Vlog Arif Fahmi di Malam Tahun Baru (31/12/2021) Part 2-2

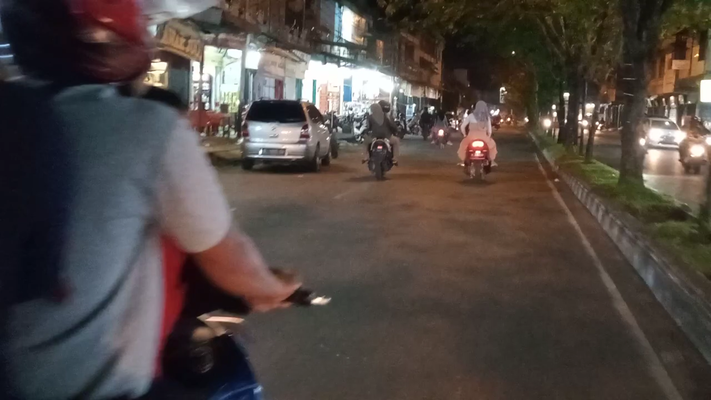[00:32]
meskipun warga Aceh Barat dilarang untuk merayakan Tahun Baru
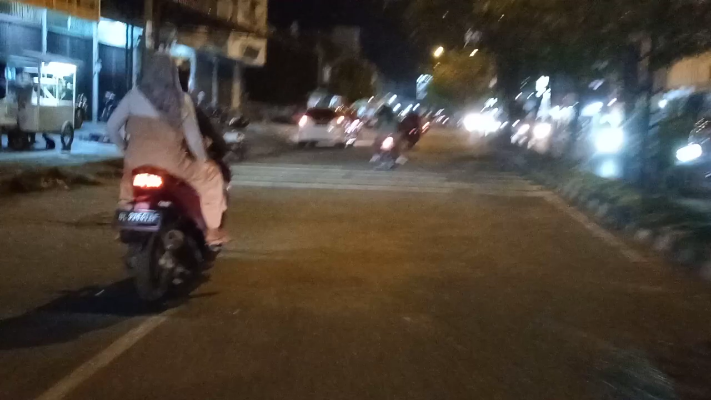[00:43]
namun anusias warga dari desa ini luar biasa datang kota ya untuk melihat suasana kota ini
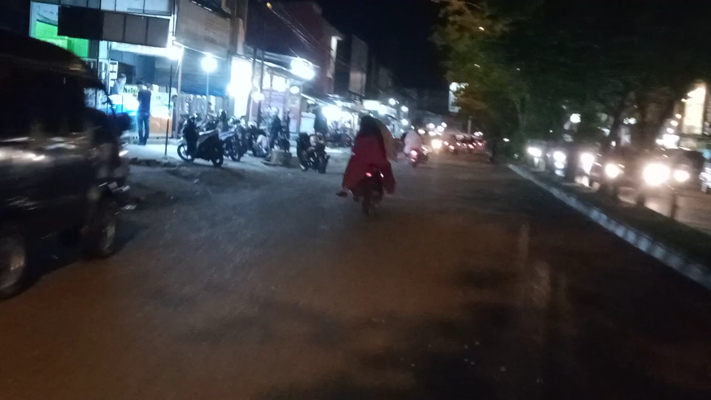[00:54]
pandemi udah berjalan berjalan dua tahun lebih ya mungkin tahun-tahun 2022 ini kita dia udah mulai bebas dari COVID-19
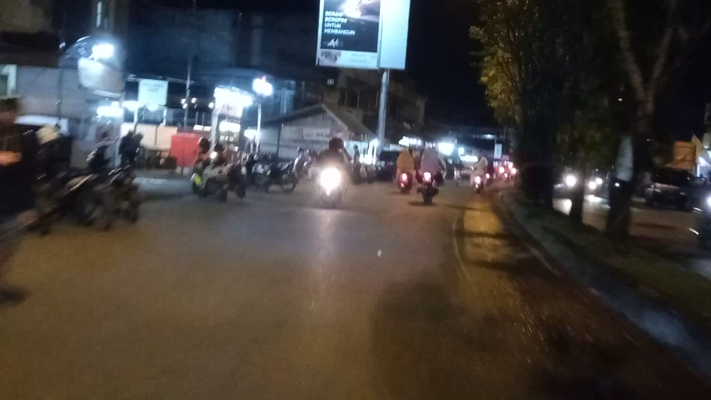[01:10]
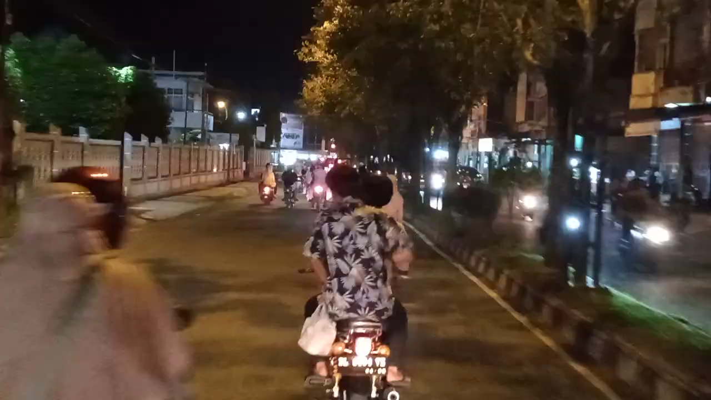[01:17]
nah ini dia Sipang Belor nah Sipang Belor Kota Mabuk wow macet juga dia ini ada yang salah jalan nih jalur kiri jalur kiri bebas
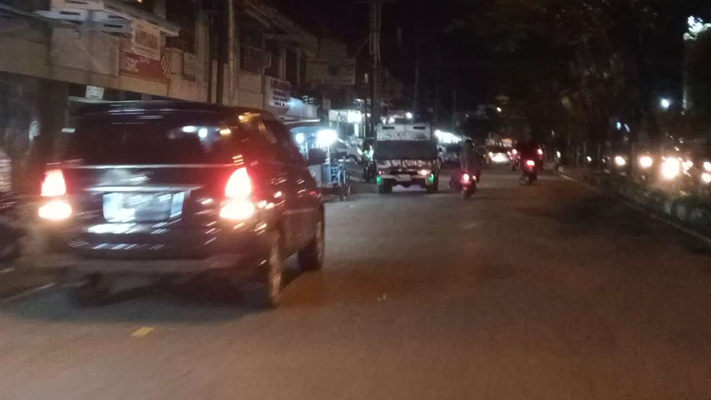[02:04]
ini jalan nasional lumayan juga penuh suasananya wow
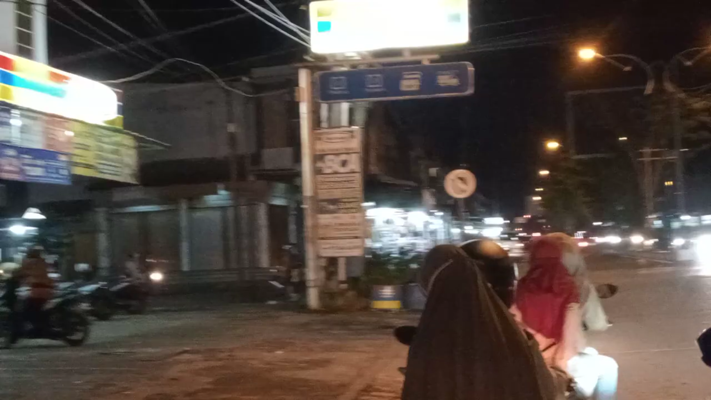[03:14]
Lampu Merah ini pertempangan cipang empat rondek di
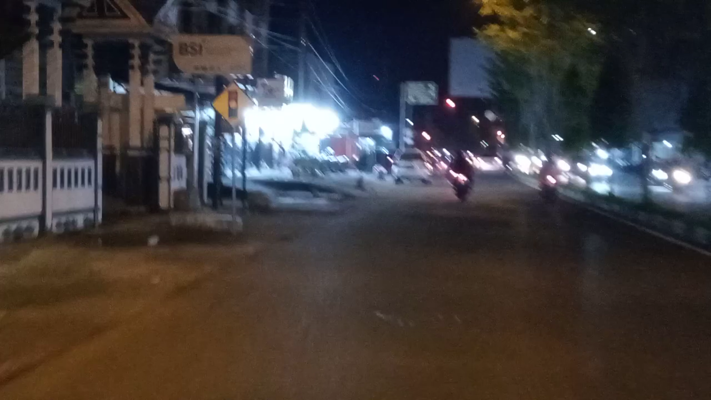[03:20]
Bapak Padang ini empat rondek oke belok kiri hati-hati kawan slow, slow, slow yes,
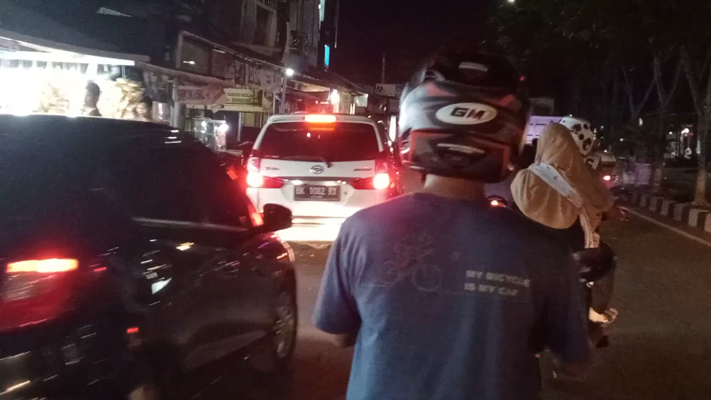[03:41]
masuk masuk masuk kawan masuk paiko
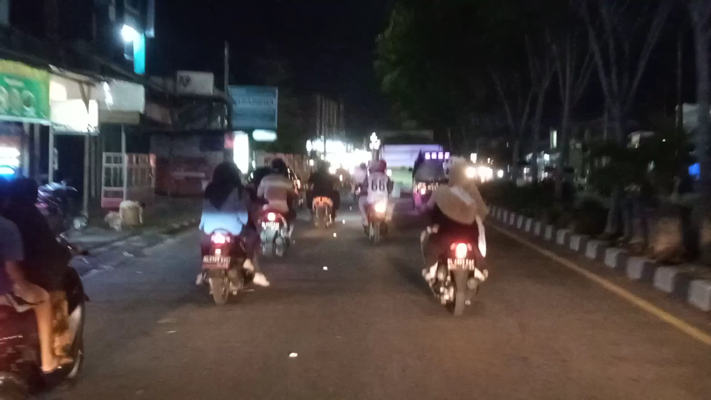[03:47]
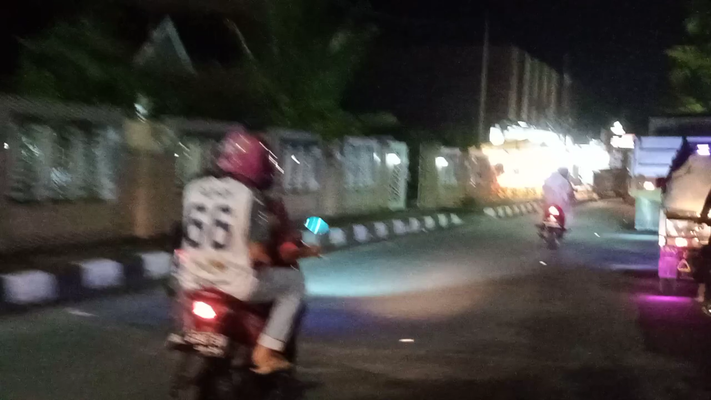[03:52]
ini sudah jalan lintas ini jalan lintas komisi
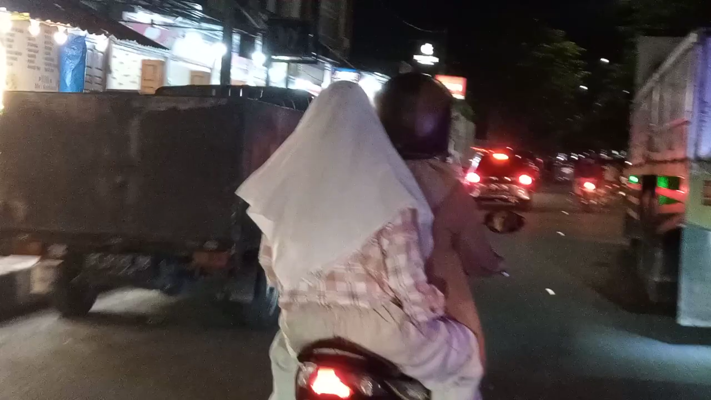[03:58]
ini namanya jalan Gajah Mada nah ini
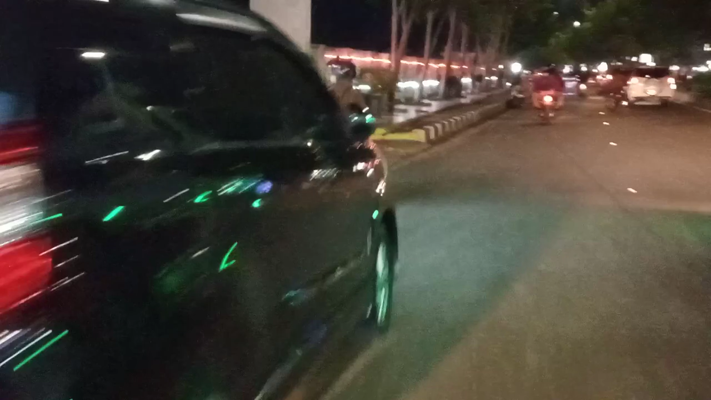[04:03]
sudah pas tempat kantor poti dan poti ini ada ramai yang berdalam yang berdiri atau berupa
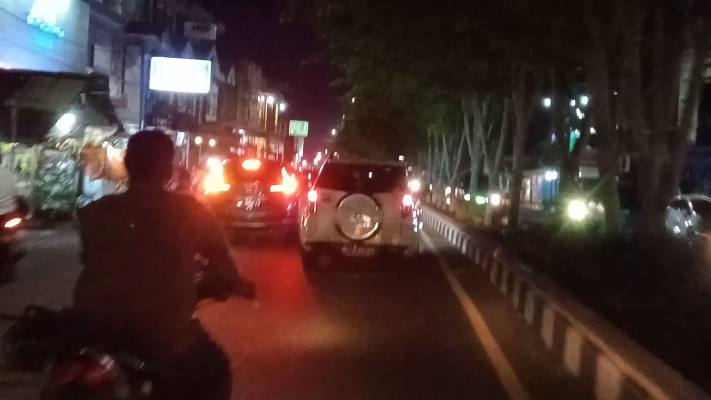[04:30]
sudah dekat dengan rumah sakit mungkin ada orang kata rumah sakit rumah sakit
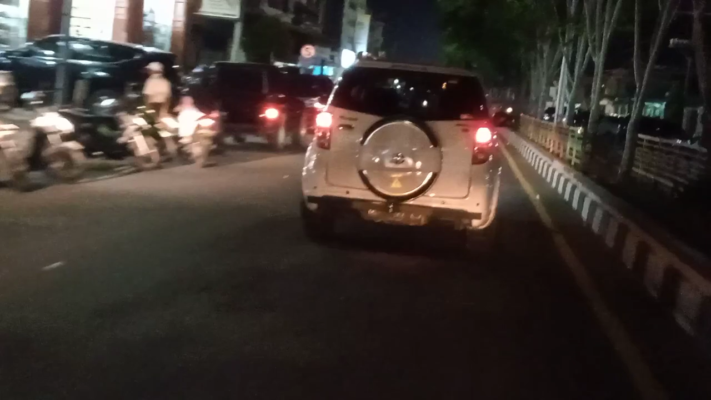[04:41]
ini namanya Lampu Merah Gipang Armada
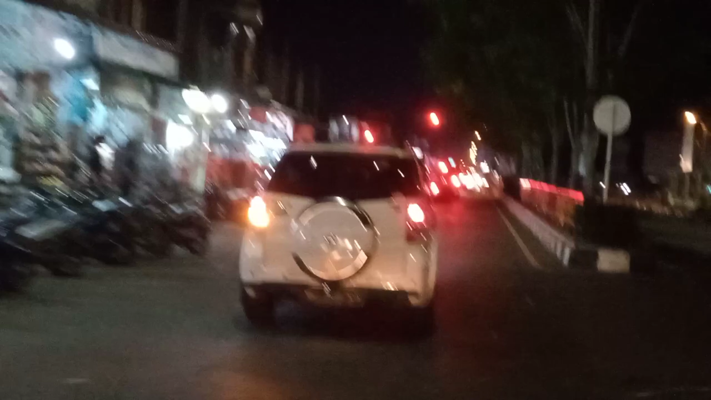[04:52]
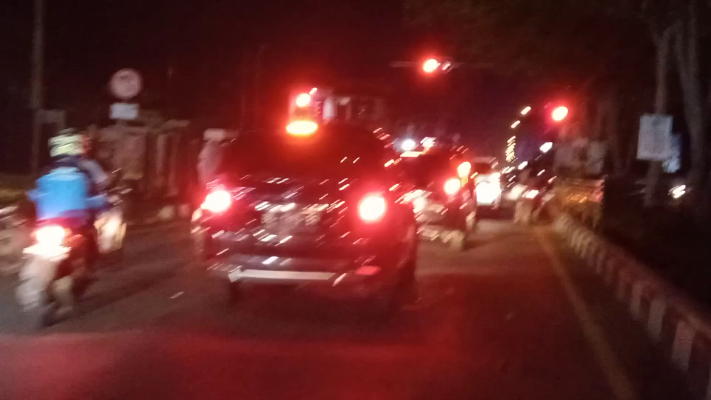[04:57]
Gipang Saran Gipang Saran Gipang Saran
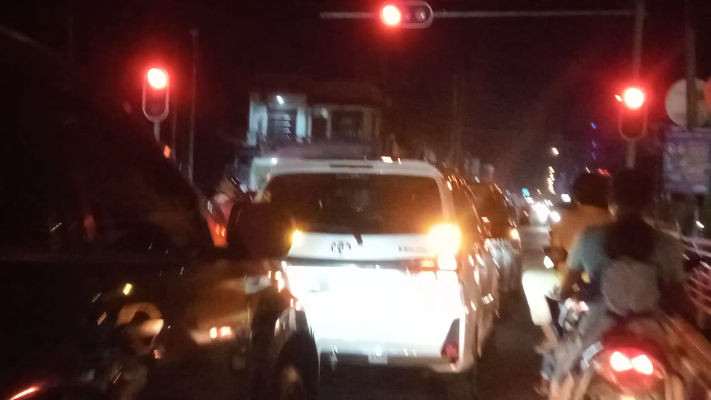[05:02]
oke Lampu Merah padat luar biasa